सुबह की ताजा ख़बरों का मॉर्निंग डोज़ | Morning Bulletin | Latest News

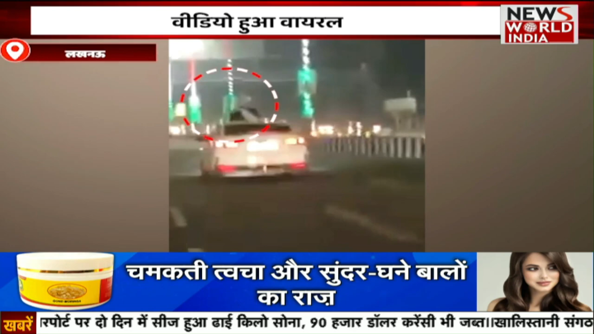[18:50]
तेज कार की छथ खोल कर एक दूसरे से इश्ग फरमा रहे हैं बताया जा रहा है कि ये वीडियो लखनव के लोहिया पत का है और वीडियो में कपल को कार की छट कोर कर